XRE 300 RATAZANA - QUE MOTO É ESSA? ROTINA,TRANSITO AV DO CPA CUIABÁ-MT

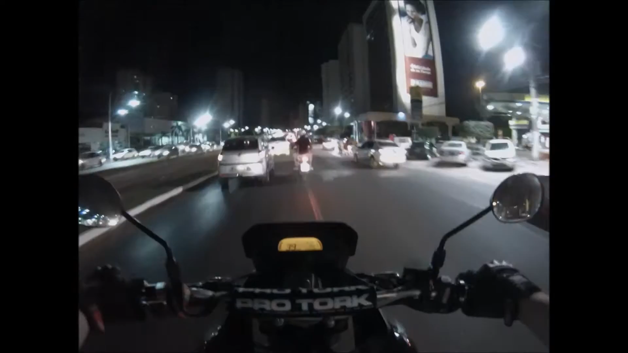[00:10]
Tigrantes RE 300 Ratazana, não sei que moto é essa aqui na frente, tá ligado? Mas tem dois escapamentos e eu colei nela pra ver aqui qual que é.
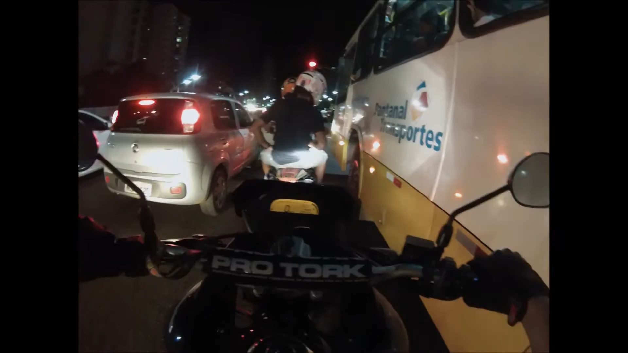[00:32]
É Yamaha. Dois escapamentos. Não é 600 essa moto, será que é?
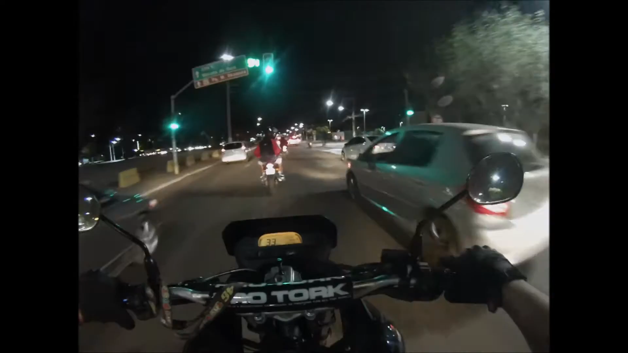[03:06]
Que merda que esses busão faz, mano.
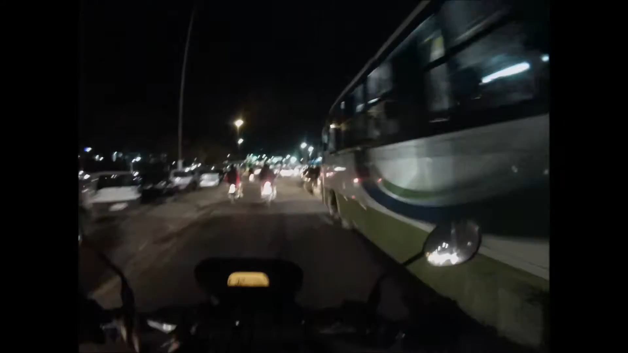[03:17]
Os caras vêm na faixa da esquerda, sendo que o ponto deles está bem aí já, ó.